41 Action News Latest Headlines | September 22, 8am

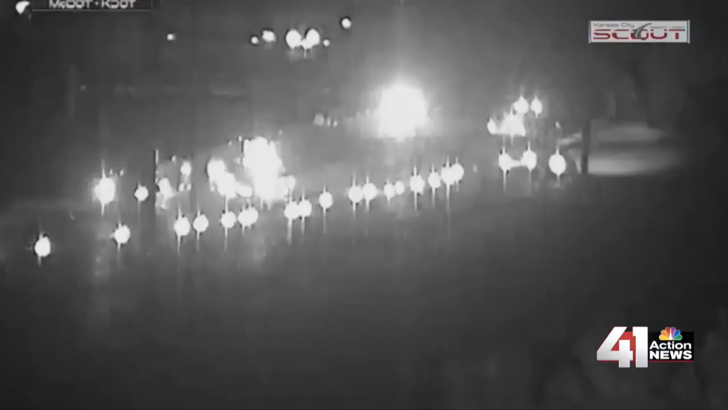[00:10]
It happened just after 2.30 this morning on I-70 just past Jackson. According to police, a car completely overturned. No word yet on what led up to the accident. Police are investigating. You might notice some road closures around the plaza this weekend. That's because more than 200 artists from around the country are in town for the annual plaza art fair.